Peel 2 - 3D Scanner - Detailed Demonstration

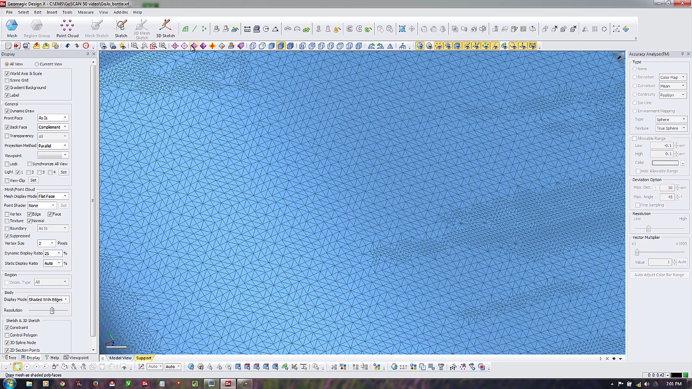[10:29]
can't work with it so what we're going to do is clean it up fill in the holes smooth out the data and then we're going to do a command called auto surface which